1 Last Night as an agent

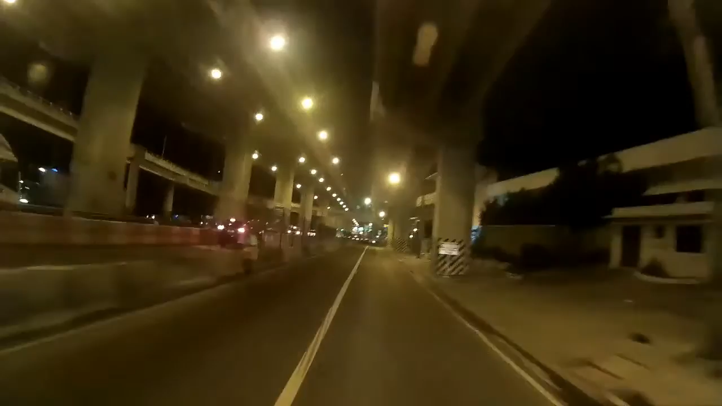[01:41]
going to take i'm already thinking of planning my vacations i'm going to take about four of them i think four or five day vacations one in april one for my birthday one for my anniversary one for my son's birthday and it's stinky and wet right here and sure does stink pretty garbage right here is the vulcanizing shop right there with the tire apparently they're not open 24 hours which is going to be shop like that should be open right on the corner and it's only 11.